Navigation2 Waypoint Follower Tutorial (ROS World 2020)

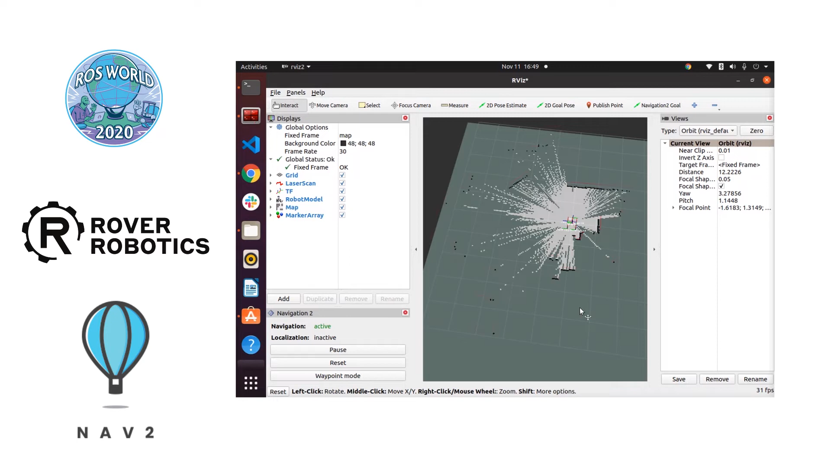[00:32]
We've got our initial map and we're going to be driving around using a PS4 controller to build out a map of this office area. All right, after the races we're driving around our countertop building a map. It's going to update every so often and what we're looking to do is build the map of this area so that we can
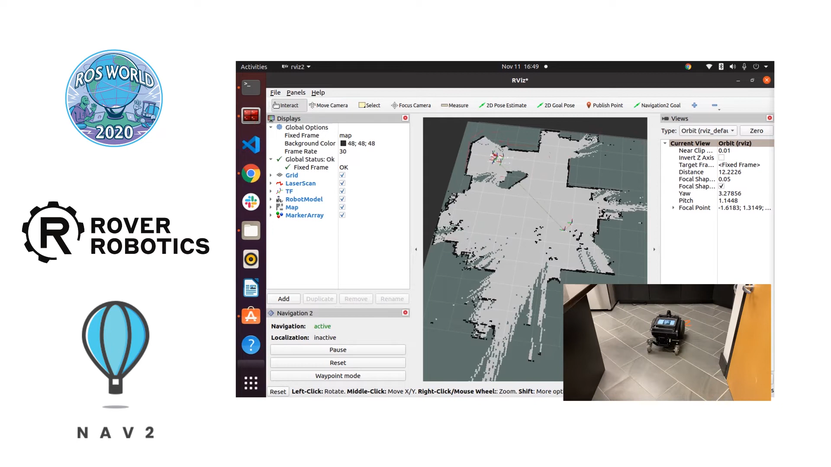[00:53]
lay down waypoints later on and then navigate to those waypoints using AMCL.
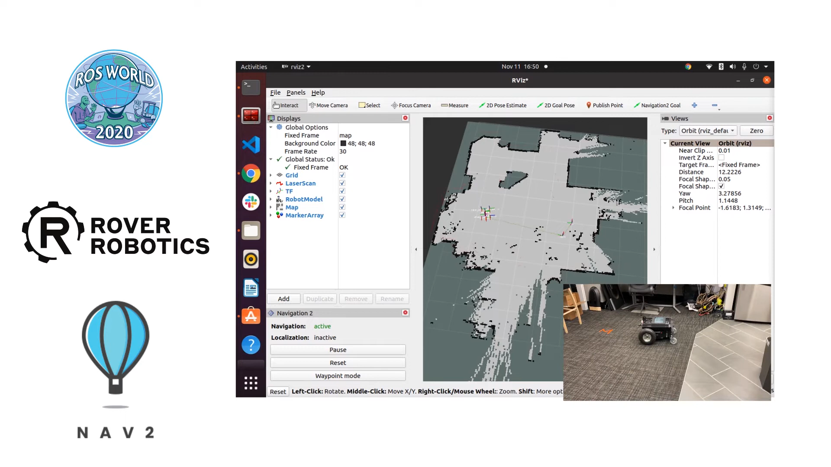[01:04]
All right, so we got a pretty complete map created here of this small area so we're going to navigate back to the starting point.
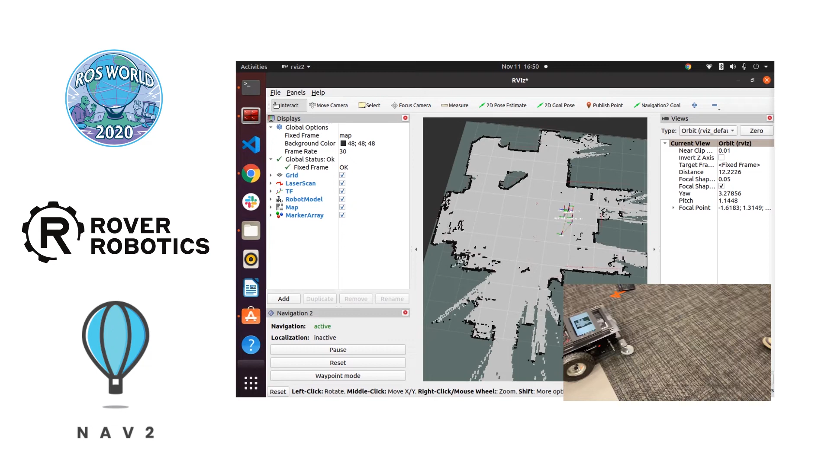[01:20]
Here's the PS4 controller that we're using. Pretty simple controls.
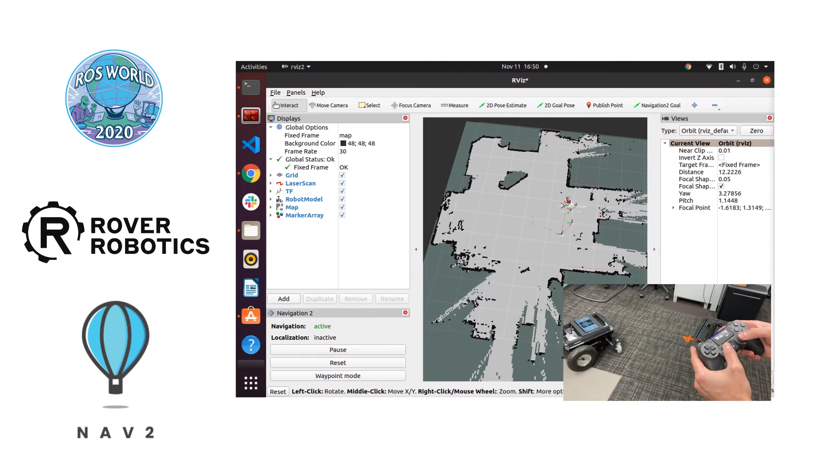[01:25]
This is just for the map creation part.
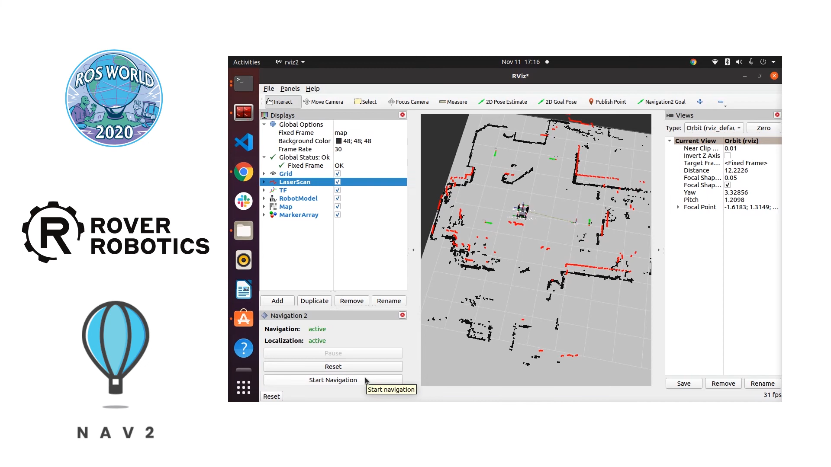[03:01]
If you're new to navigation 2 you can get these buttons by loading the navigation 2 plugin. You hit that blue plus button in the upper right hand corner to add the button. Then you hit panels add panel to add this lower left-hand panel. So after adding those four waypoints we're going to hit the start navigation button and that's going to queue up those four waypoints and have the robot navigate autonomously to them in order using AMCL. All done on ROS2 FOXY. No ROS1 is running in any of this code. You can see as it approaches the first waypoint it's going to slow down and then it's going to match the orientation.
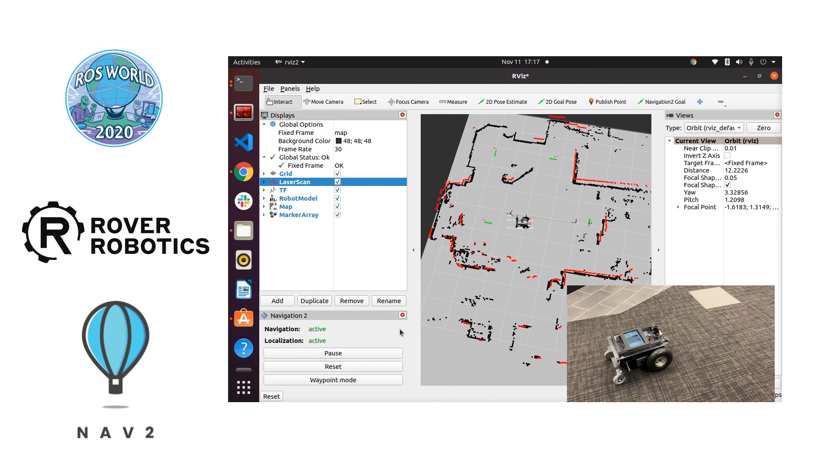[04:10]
So as you can see there's some jitter to the laser scan noise. You can see AMCL trying to match those laser scans to the map in order to get the robot's position. And there you have it. Those are four waypoints navigated to autonomously. All done in ROS2 FOXY using the Navigation2 stack. In benefit here the more значит. Click the link for the kids to the keyboard. Thank you.